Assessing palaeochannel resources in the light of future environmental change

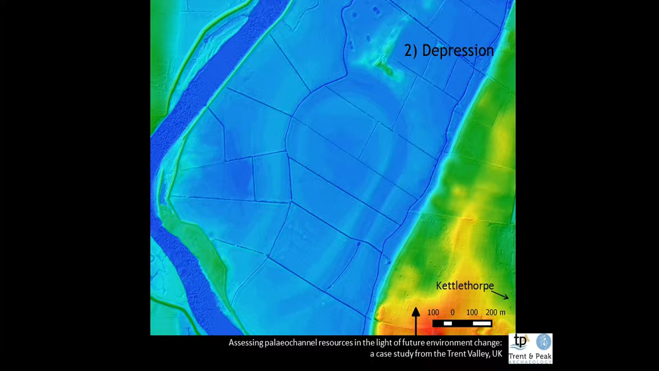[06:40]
Yes, all right, that's not on Nottinghamshire, but never mind that. And some depressions, but also that appear as a sort of ridge and swale, ridge and swale being the
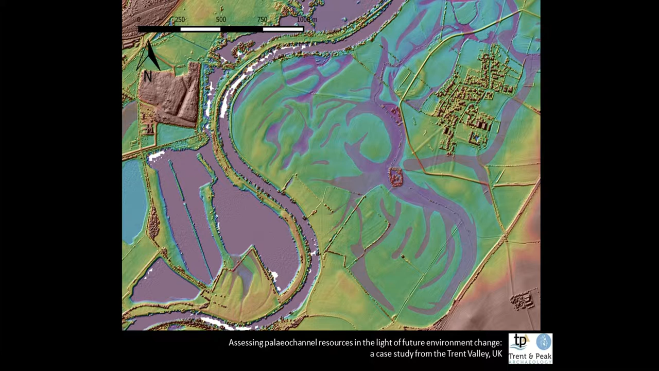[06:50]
formation of small ridges and depressions associated with the movement of a meander, which deposits in a road situation throughout the process. Now, this is Barton and Favis, and a bit more ridge and swale, a carton on Trent.
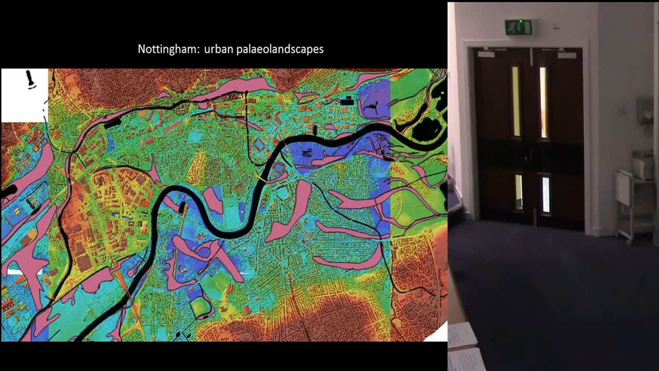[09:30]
So, here we have a case of Nottingham, where everything is built up, and you do get a general idea based on topography, but the LiDAR has really brought it out that actually there's a quite distinct depression around the canal, so that canal probably actually follows the line of a paleochannel.
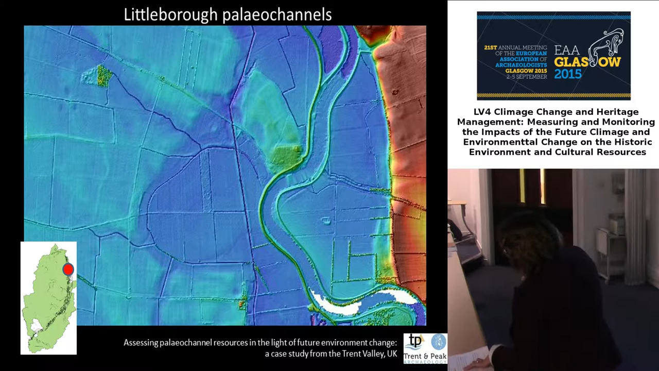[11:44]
The settlement known to the Romans as the Jellicum was on the Roman road between Lincoln and Doncaster within the lower lying ground on the first terrace of the Trent. And you can probably see here, maybe you can't because this is probably not safe.
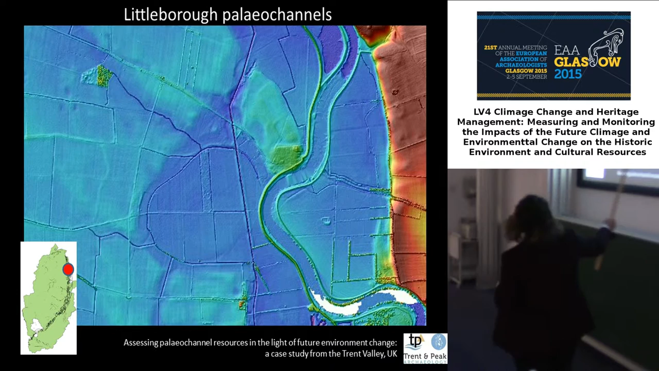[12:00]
So this being a patch of gravel that's left over from that glacial outwash.
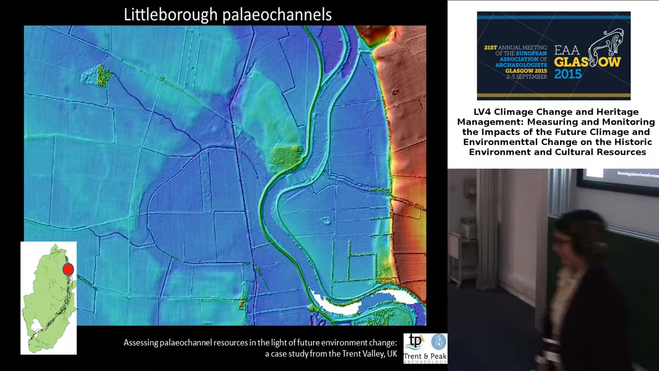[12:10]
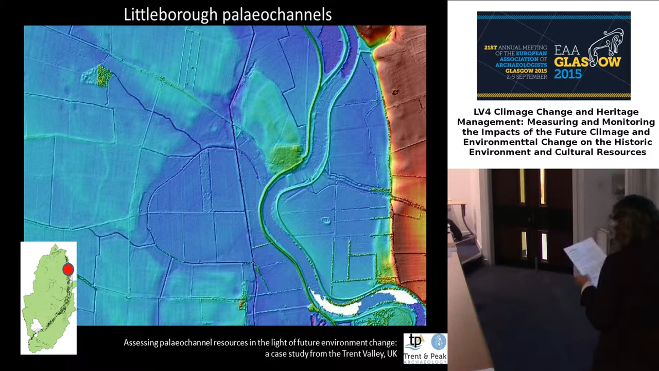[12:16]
So the island is left peaking above the low wetlands of the Trent,
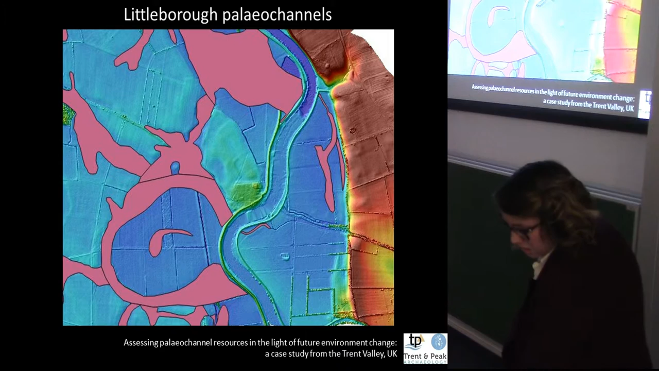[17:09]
The project has also highlighted that Littlebrood is not unique. There are many gravel island sites throughout the Trent that probably have just interesting, just as interesting of information,
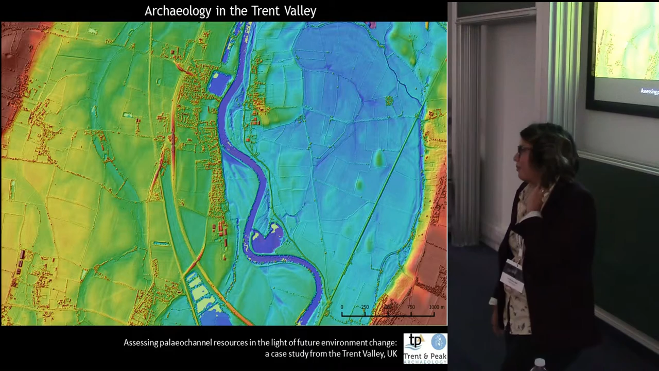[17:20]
perhaps not an established Roman settlement like we have at Littlebrood, but as you can see they're dotted throughout the braided channel system, which rising water levels will flood,
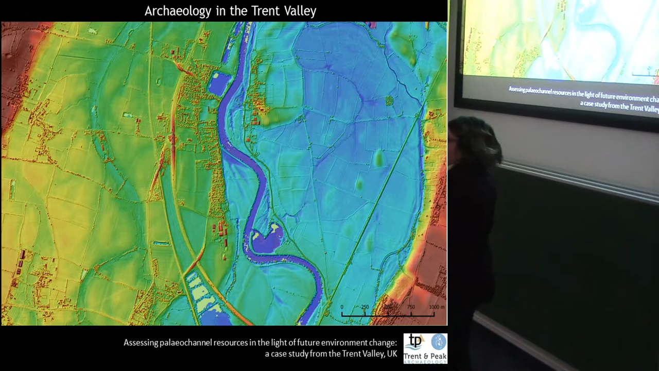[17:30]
they will flood around these gravel islands.